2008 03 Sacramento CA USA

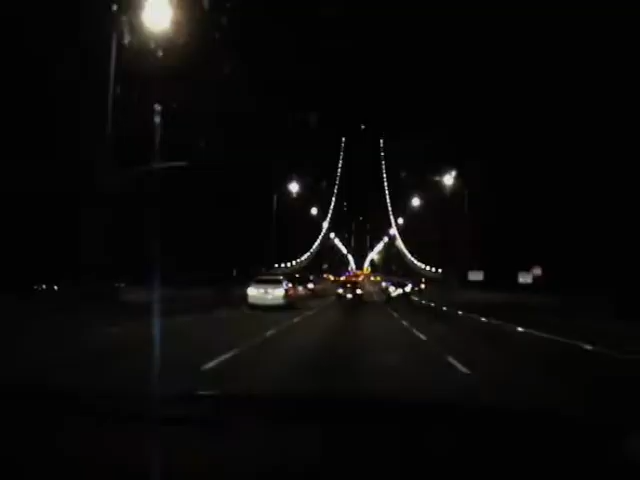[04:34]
Det här är nog Bay Bridge. Då har vi San Francisco.